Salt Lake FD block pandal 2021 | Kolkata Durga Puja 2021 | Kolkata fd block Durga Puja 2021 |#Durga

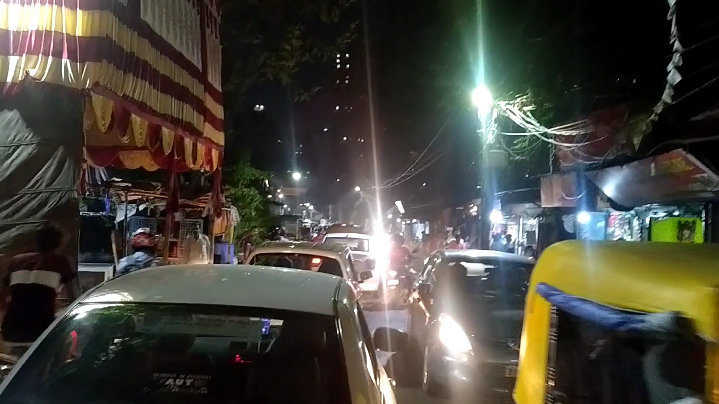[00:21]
ट्रैफिक हम लोग इधर आधे घंटे से लाइन में थे और अभी हम लोग आगे की तरफ जा रहे हैं बाइक होने के बावजूद, तो सोचिए गाड़ी में क्या होगा। तो यही है दुर्गा पूजा का मजा, आइए और घूमिए, एंजॉय कीजिए। वेलकम टू कोलकाता द सिटी ऑफ जॉय।
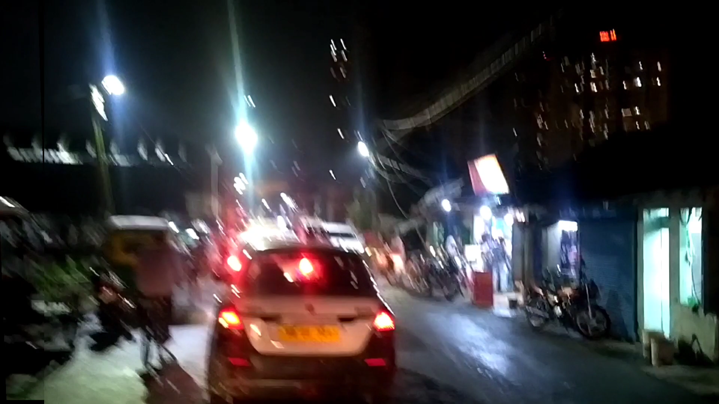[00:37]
ब्लॉक हम आ चुके हैं एफडी ब्लॉक। पिछले साल यहाँ पे जंगल बुक का थीम रखा गया था, देखते हैं इस बार कौन सा चीज का थीम रखा गया है।